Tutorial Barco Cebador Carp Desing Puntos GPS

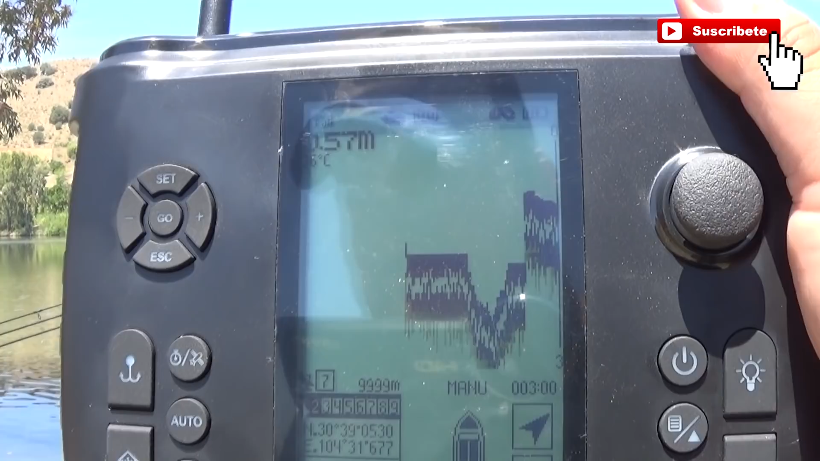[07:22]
está el barco en el agua ahora mismo el barco pues lo podemos manejar perfectamente ¿no? como que es nuevo cabrón ¿cómo va a sonar?
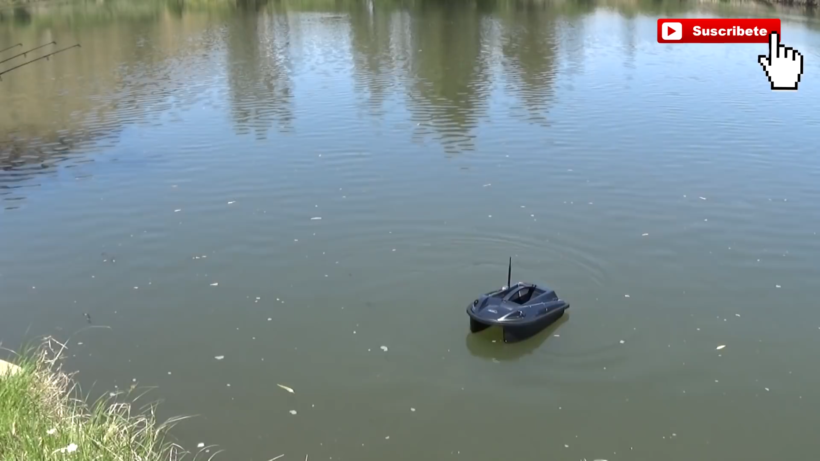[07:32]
son 200 caballos que le he metido ¿eh? entonces ¿qué os lo creemos? ahora veremos que la sonda está marcando aquí tenemos la temperatura del agua que ahora
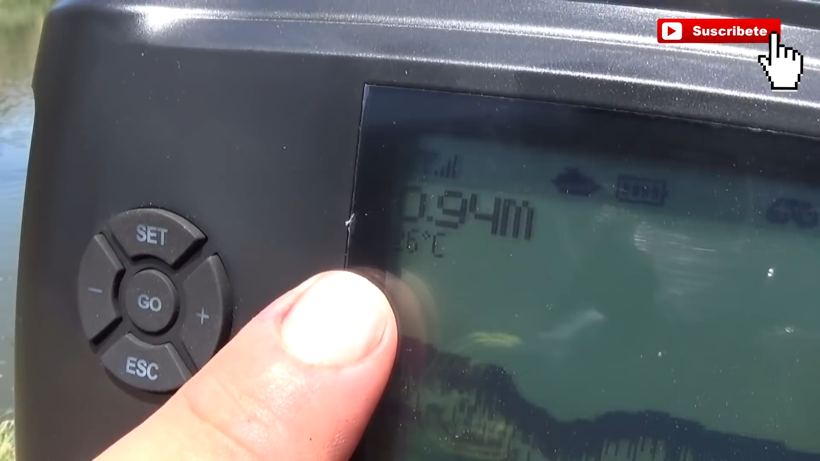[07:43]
mismo está agua a 26 grados y ahí habría unos 90 centímetros de profundidad ¿veis?
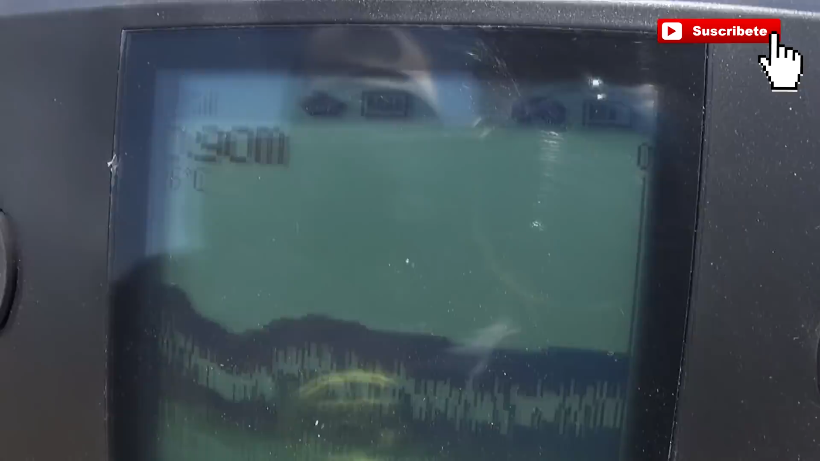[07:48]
el resto de la sonda el fondo como se
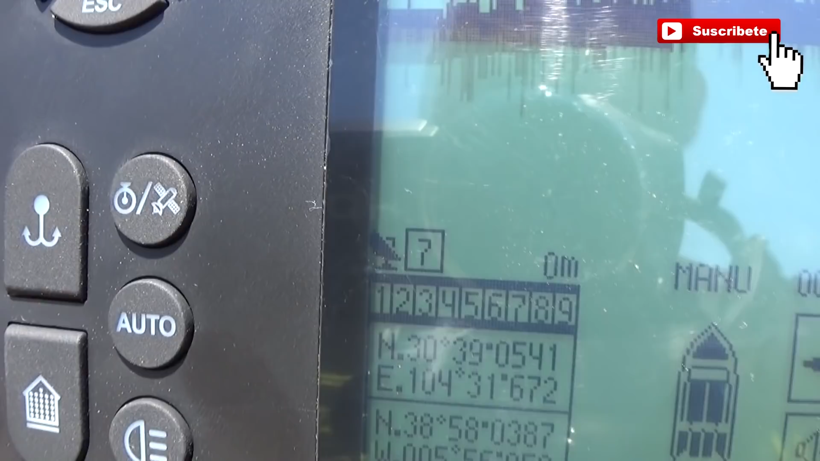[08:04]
que sea el retorno de la orilla aquí está la posición de las coordenadas donde está el barco
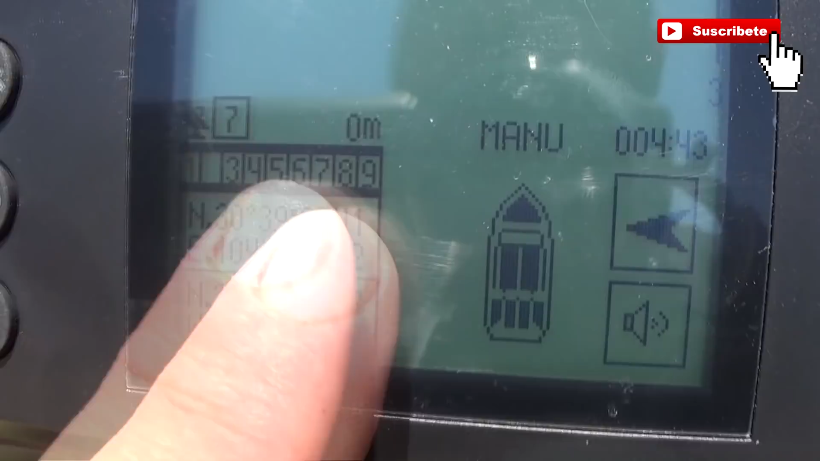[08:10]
ahora mismo ¿cómo marca un punto de gps?
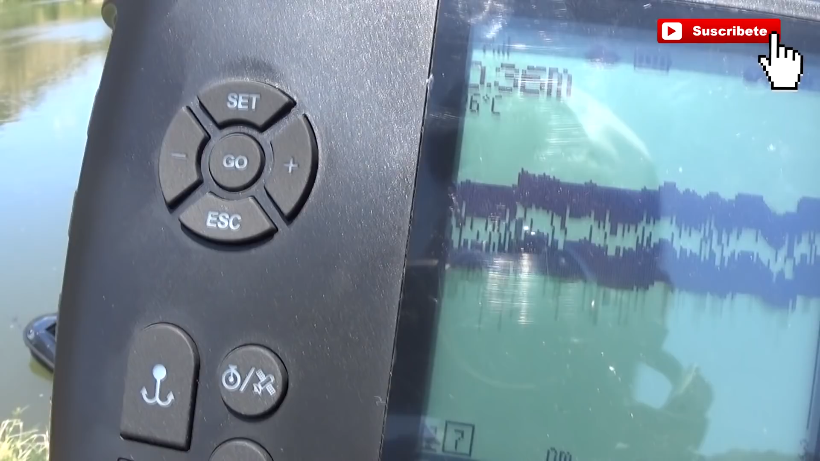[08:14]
ahora lo vamos a ver primero vamos a calibrar el barco para entrar en el menú pulsamos este botón ¿vale?
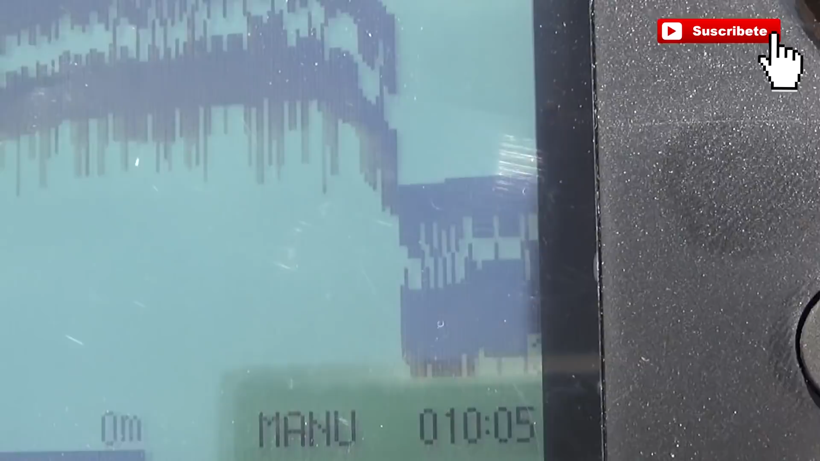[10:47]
la aguja apuntaría hacia exactamente donde el barco está mirando lo podéis comprobar
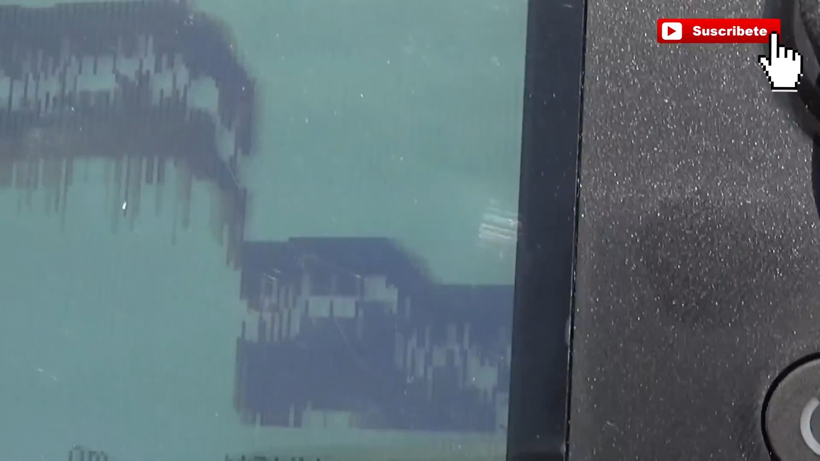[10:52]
la aguja está hacia delante el barco está hacia delante la aguja gira un
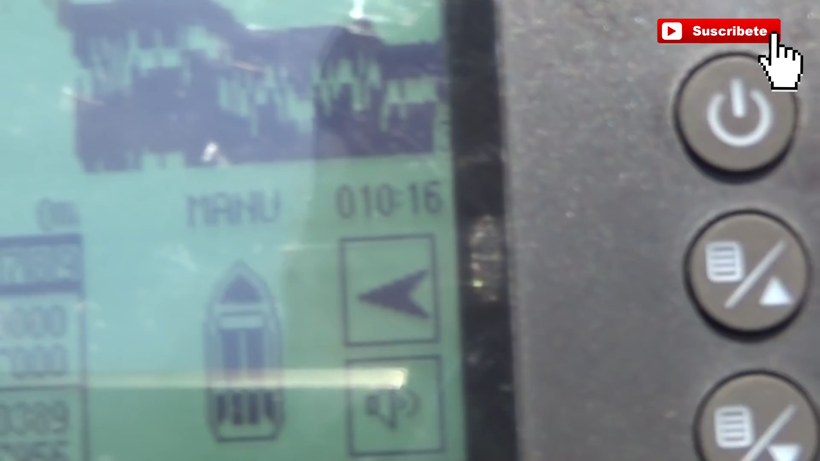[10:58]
poco hacia el barco también mirándose a la izquierda el barco está mirando hacia la izquierda a la distancia por la densidad de la orilla
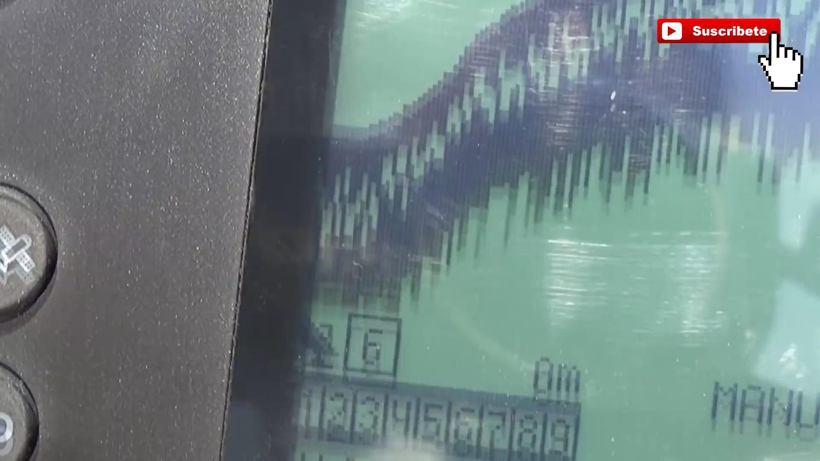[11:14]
está parpadeando el número 2 porque tenemos seleccionado la casilla número 2 nos vamos aquí al más y al menos y nos
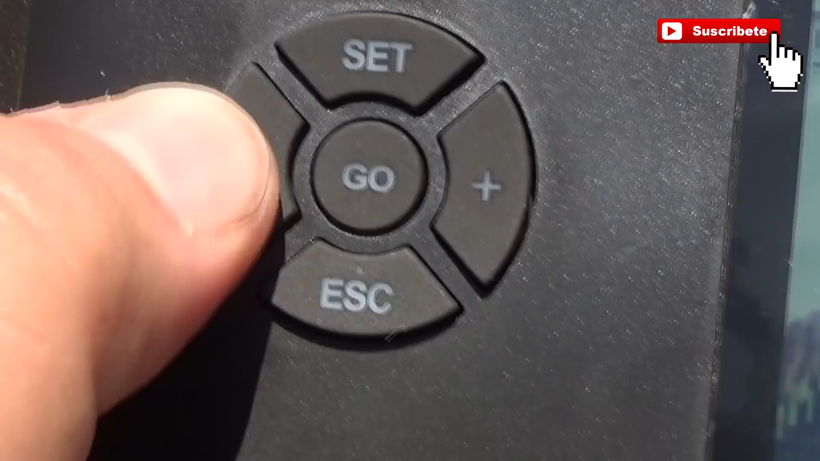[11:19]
ponemos en el 1 como está ahora ¿vale?
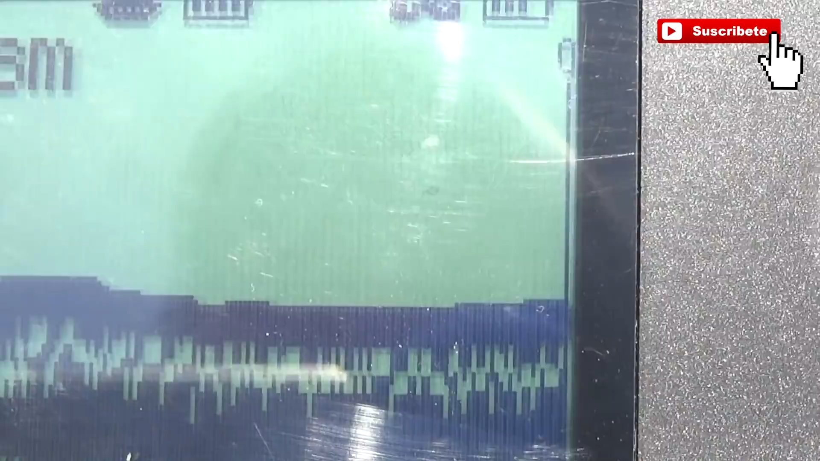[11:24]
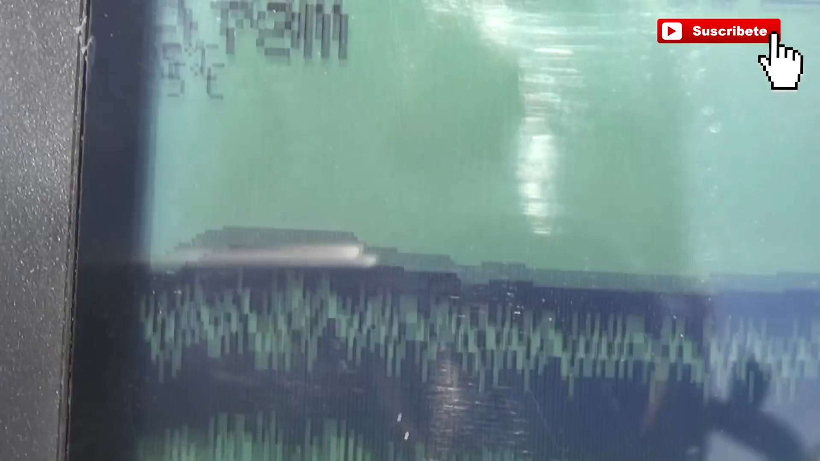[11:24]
y justamente eso a un metro metro y algo de la orilla ponemos la casilla en el número 1 veis como parpadea y ponemos el botón set y le damos un toque